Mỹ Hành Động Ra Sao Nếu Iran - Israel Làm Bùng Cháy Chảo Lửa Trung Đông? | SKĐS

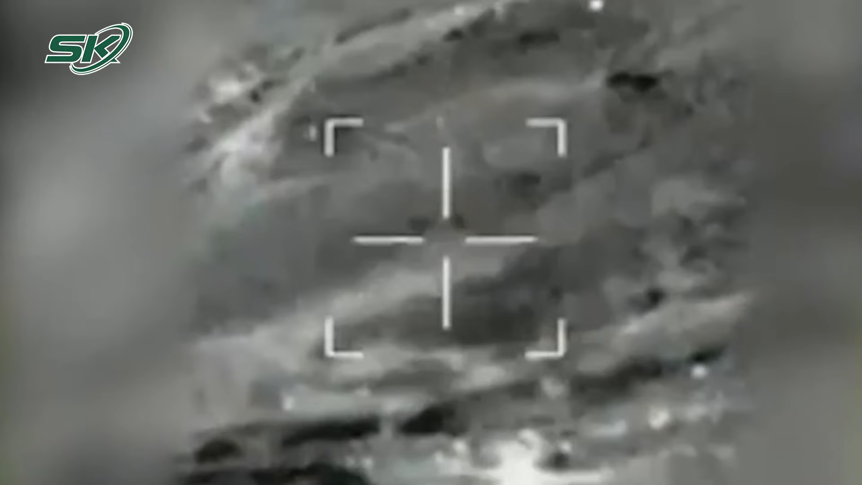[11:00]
Một tổ hợp phòng thủ tên lửa Patriot ở Erbin, Iraq cũng đánh chặn thành công một tên lửa đạn đạo từ Iran.
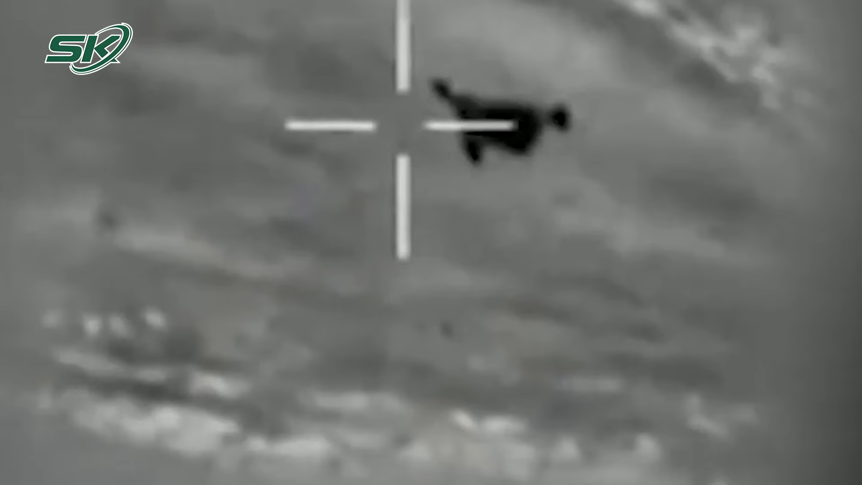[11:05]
Cùng thời điểm đó, số drone chủ yếu bị tiêm kích của Mỹ, Anh, Pháp và Israel triệt hạ.